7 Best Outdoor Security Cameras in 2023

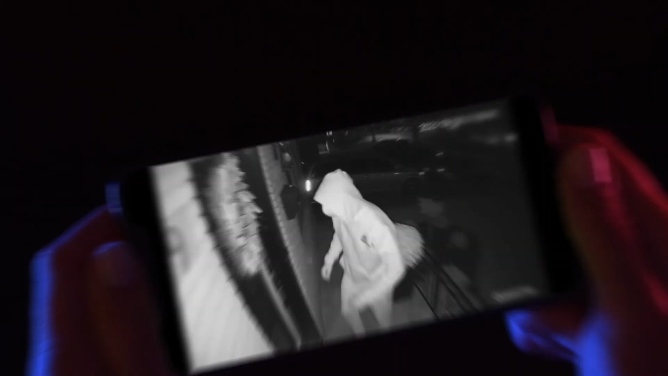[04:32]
especially if you use the color night vision, but image quality is generally impressive for the price. Alerts came through swiftly, and the app was consistently quick to load during my testing.